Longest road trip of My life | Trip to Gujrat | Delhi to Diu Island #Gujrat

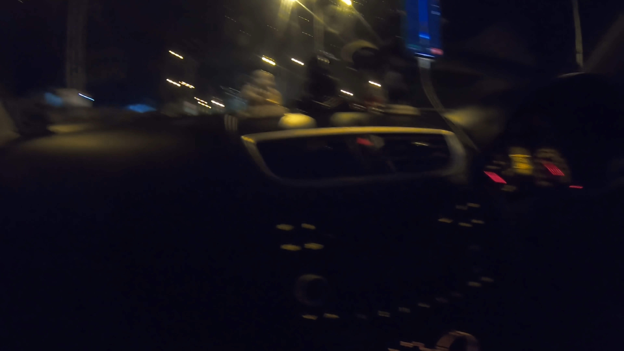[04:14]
हमारी डेस्टिनेशन गाइस अभी दिखा रहा है 1016 किलोमीटर और 18 घंटे 57 मिनट का टाइम,
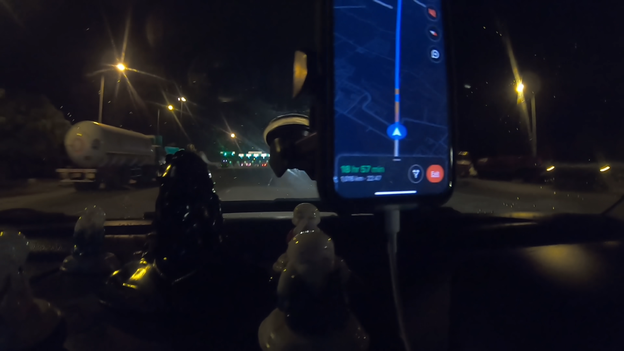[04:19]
और हम लोग हैं अभी अजमेर बाईपास पे।
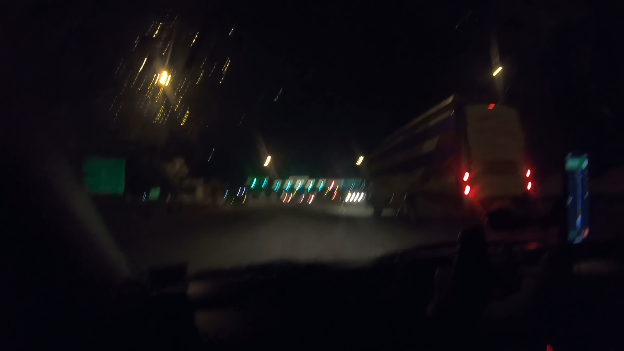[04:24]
जयपुर क्रॉस करके हम लोग अजमेर की तरफ बढ़ रहे हैं अभी,
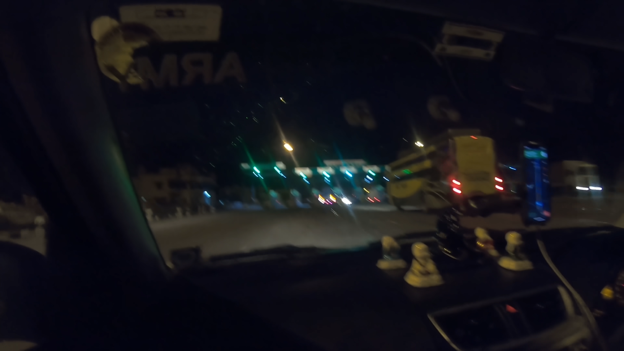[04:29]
और ये टोल है अभी सामने, और अभी जो है पुनीत भाई ड्राइव कर रहे हैं।